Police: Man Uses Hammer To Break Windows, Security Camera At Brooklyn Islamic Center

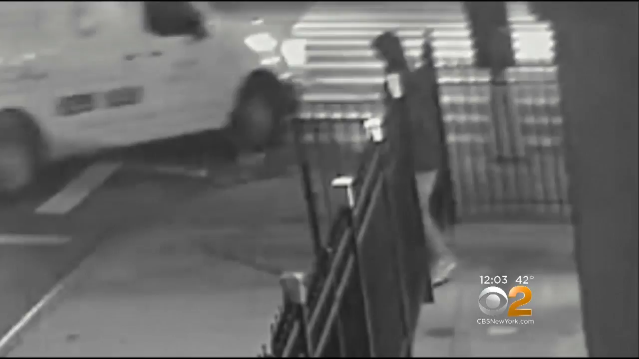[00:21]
HE DECIDED TO BREAK ABOUT 6 TO 7 WINDOWS FROM THE SIDE AND IT TOOK ABOUT 4 MINUTES AND HE JUST LEFT.